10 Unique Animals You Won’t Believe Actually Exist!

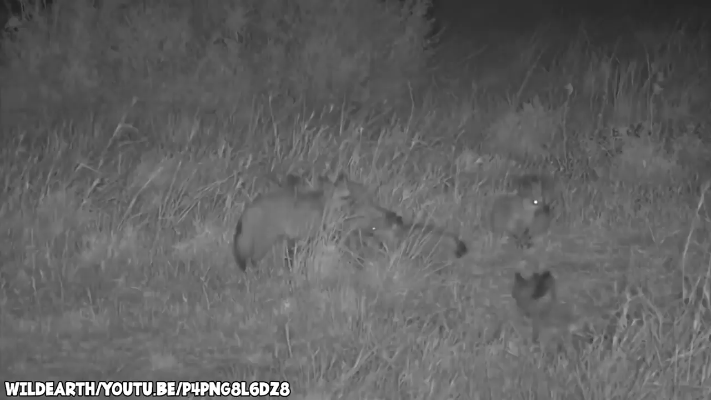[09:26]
These foxes are super social and hunt in packs. They're playful, but they can be aggressive.